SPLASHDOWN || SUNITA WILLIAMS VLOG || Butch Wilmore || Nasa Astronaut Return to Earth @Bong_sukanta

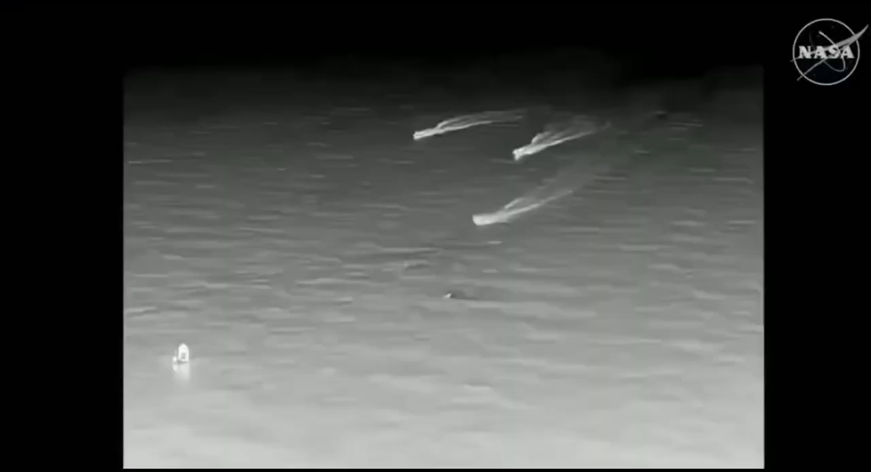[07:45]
those fast speeds spacex is go for recovery personnel to approach expect personnel alongside in the next few minutes